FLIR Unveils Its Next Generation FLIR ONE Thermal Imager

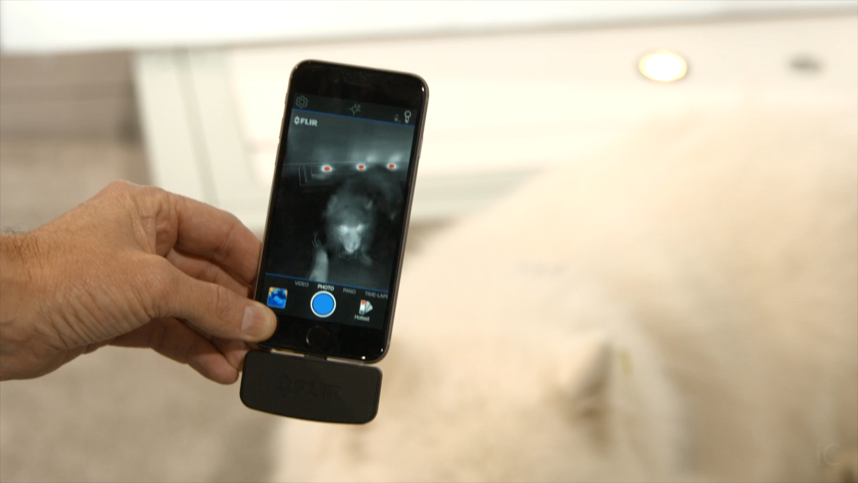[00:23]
We released the original version of this in 2014, and this year, we've changed the game again by coming up with a version
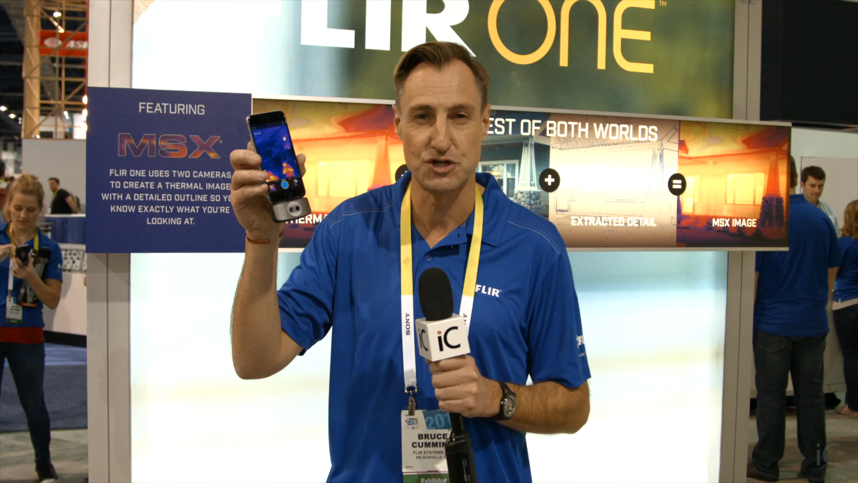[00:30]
that will work on all iOS devices and Android devices. Basically, it turns your smartphone into a brilliant phone.
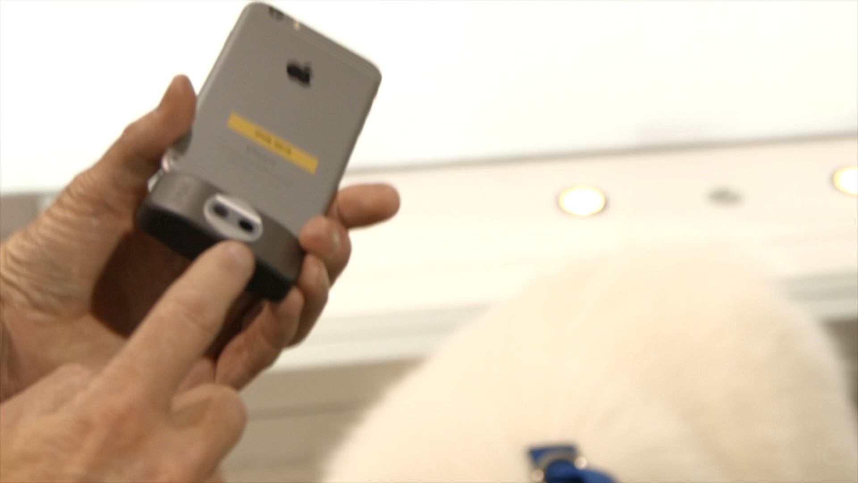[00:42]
The key with this is that we have two cameras, which allows us to blend the visible image with the thermal image to give you way
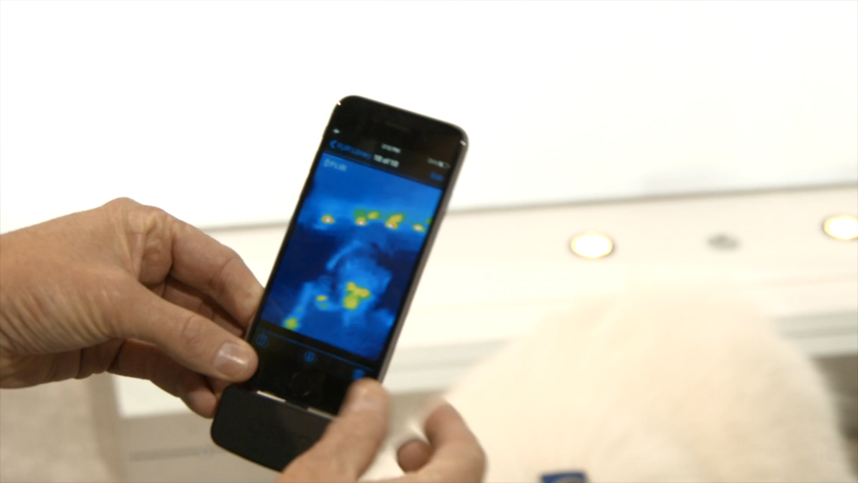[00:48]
more clarity and visual detail than you can get from a normal thermal image.
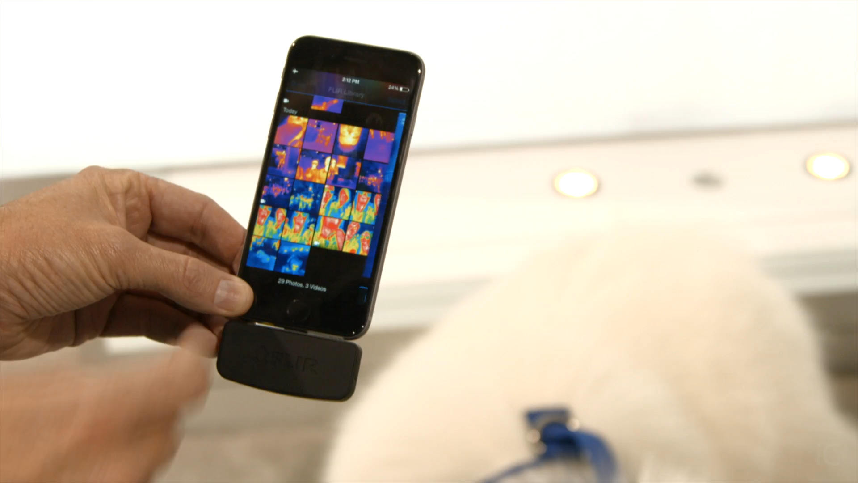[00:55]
You download an app from the internet, and you have so much extra functionality, as well as being able to do panoramas and time-lapse.